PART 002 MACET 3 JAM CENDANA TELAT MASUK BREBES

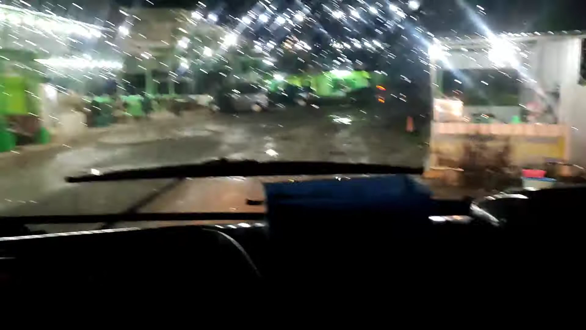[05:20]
tumben ya, nggak ada travel biasanya penuh loh. Udah pada lewat ya. Biasanya penuh travel sini, Bang.